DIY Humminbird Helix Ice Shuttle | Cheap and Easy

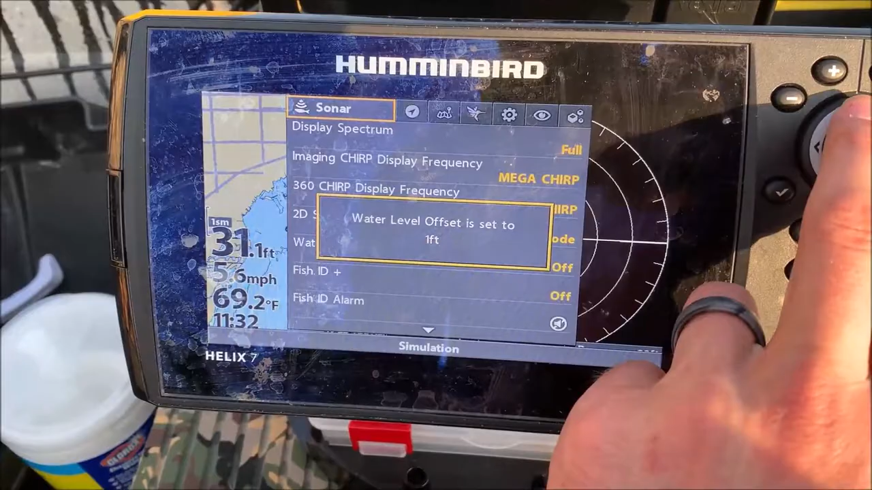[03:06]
On screen: depth 31.1 ft, water 69.2°F, speed 5.6 mph
go to the sonar and on the bottom, go to ice mode.
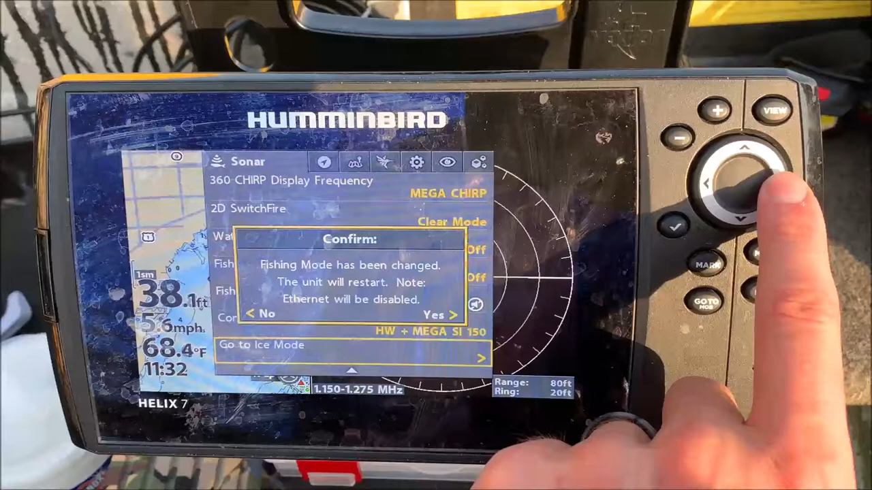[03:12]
On screen: depth 38.1 ft, water 68.4°F, speed 5.6 mph
It's going to require a power off. So you got to confirm that it'll shut down.
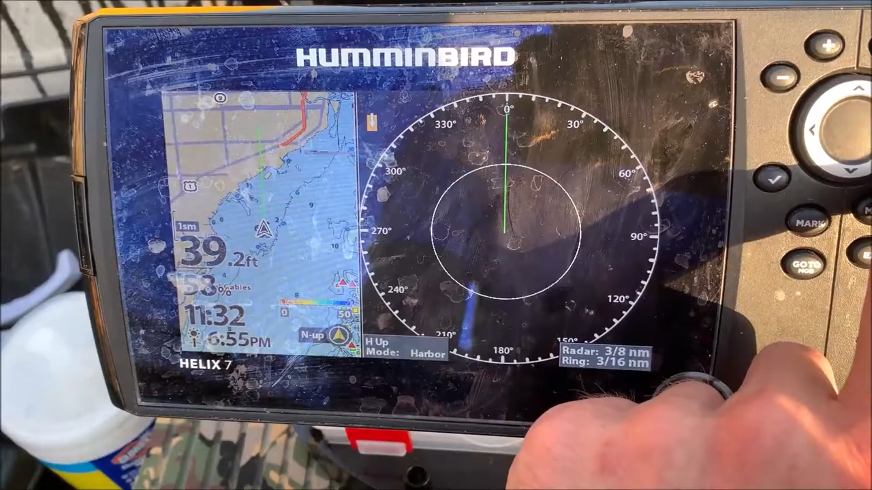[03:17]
Then I can turn it back onto ice mode. I've got the transducer hanging over.
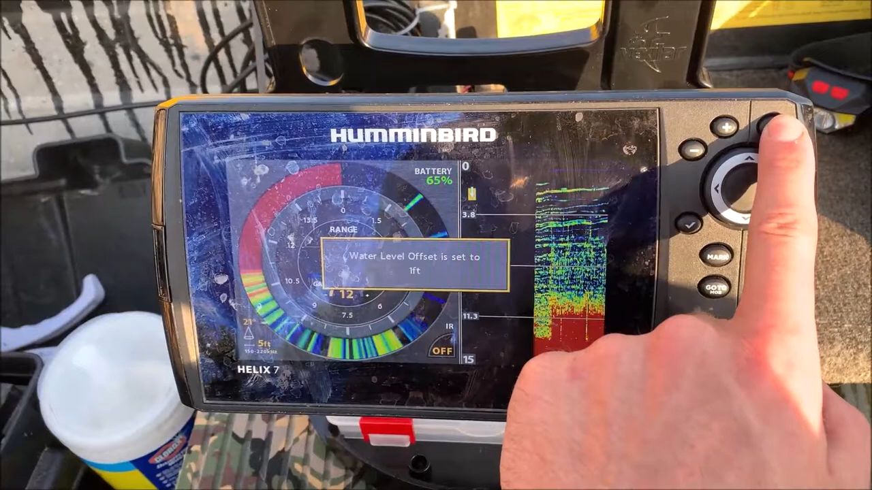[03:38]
The view options with the sonar can choose what you want right now.
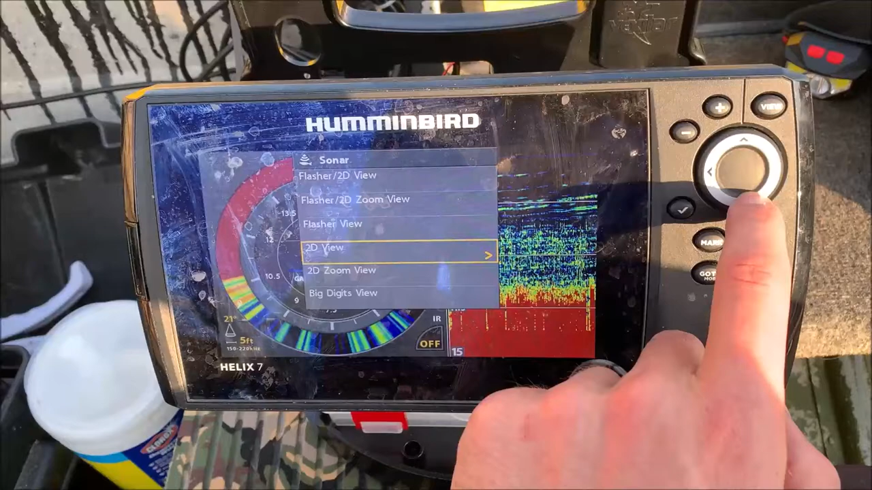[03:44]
I think I have it set to flasher.
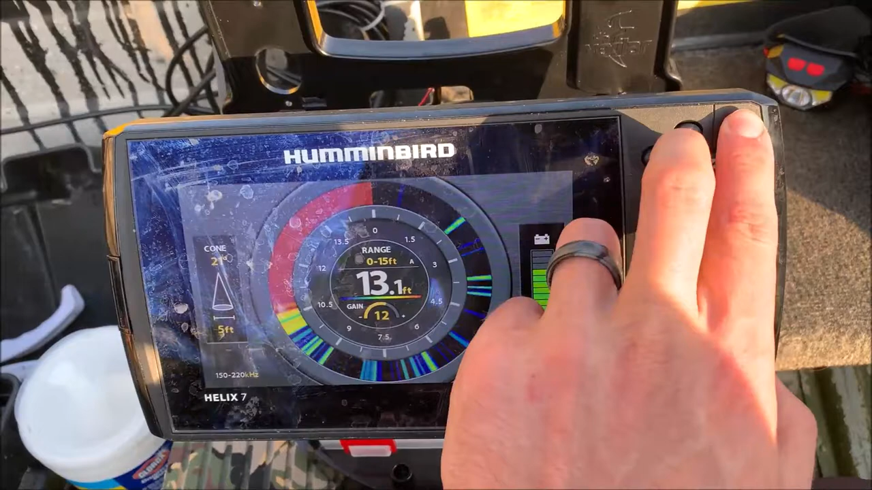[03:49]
On screen: depth 13.1 ft
Well, you can go from flasher to sonar.
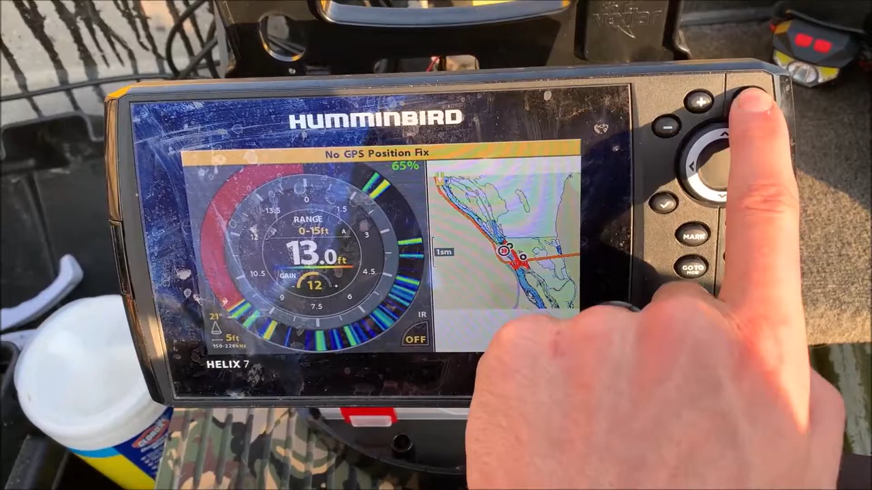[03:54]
On screen: depth 13.0 ft
I'm going to get to flasher and then the 2D image right there.
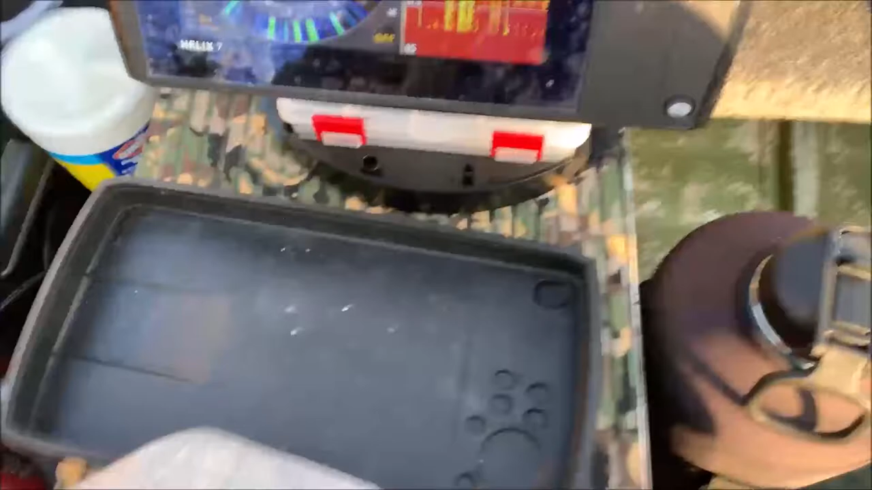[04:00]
And I've got the transducer down there.
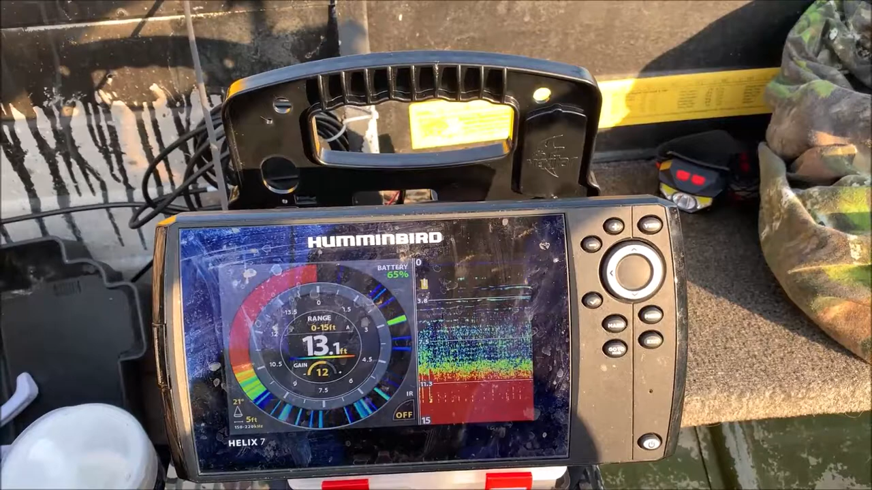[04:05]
On screen: depth 13.1 ft
Let's see if I can't pick up my sinker.
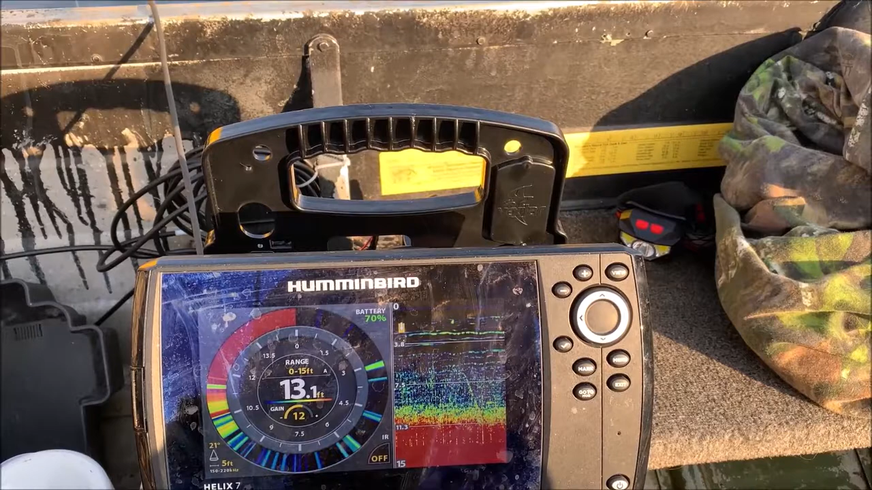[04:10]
On screen: depth 13.1 ft
Oh, there it, there it is right there up at about six feet right now. That's me. Yeah, you can see it on the 2D also. So that's working.
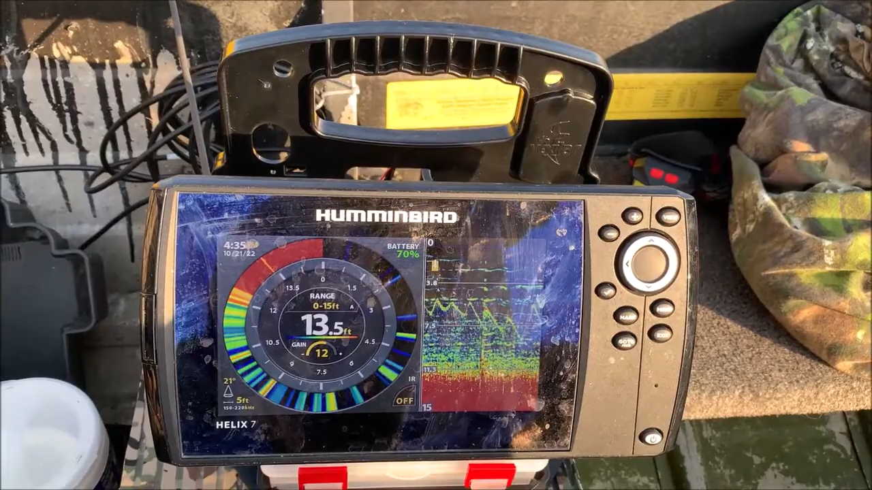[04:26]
On screen: depth 13.5 ft
Ready to go for ice season.
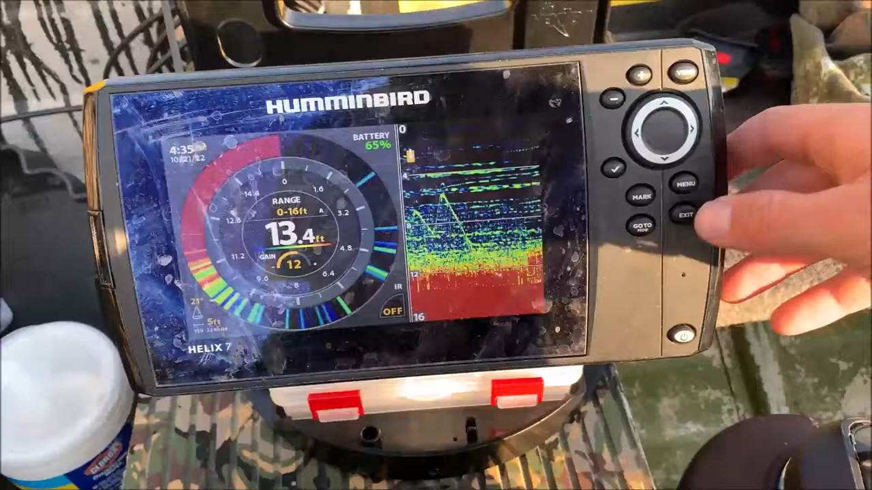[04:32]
On screen: depth 13.4 ft
Some of the other options that you can do here. Change your gain. Click menu.
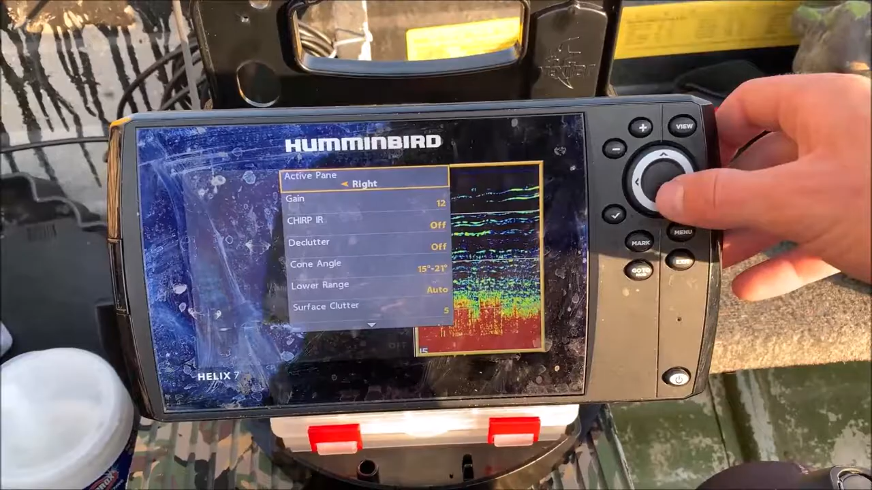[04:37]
You can turn your gain up or down, obviously.
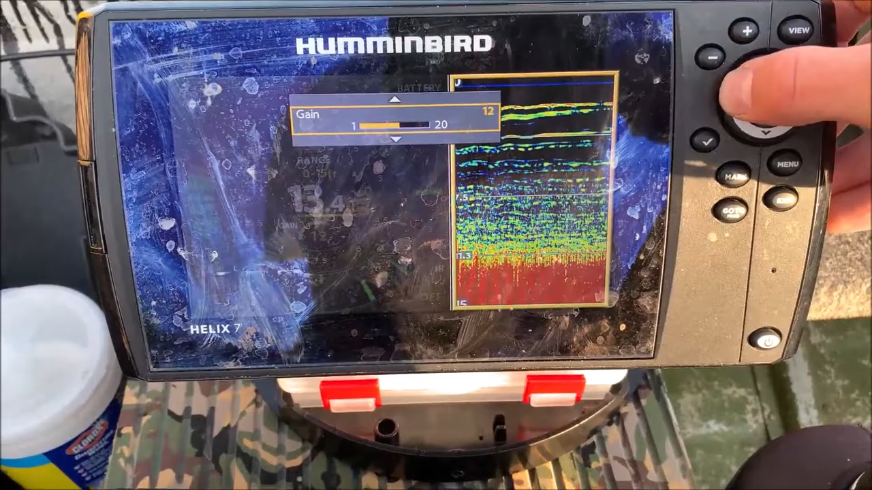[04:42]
See how much that changes the, what interference you get.
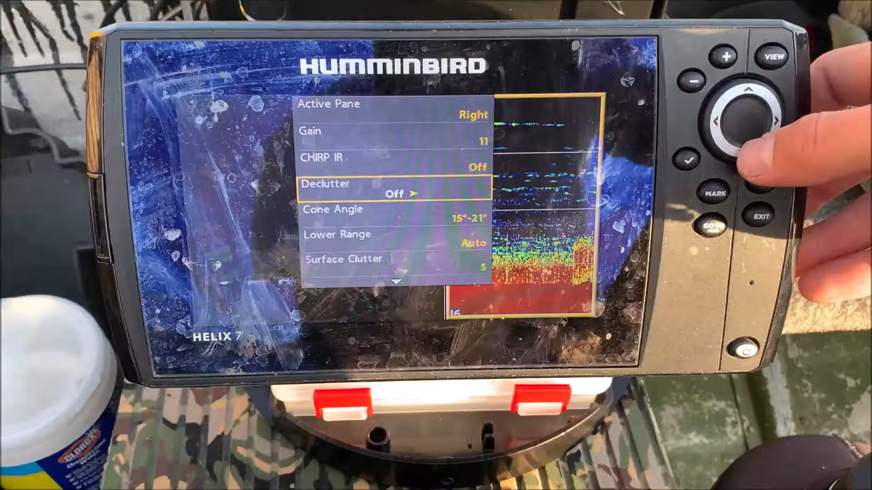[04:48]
Cone angle. Surface clutter. I actually don't know what surface clutter is, but.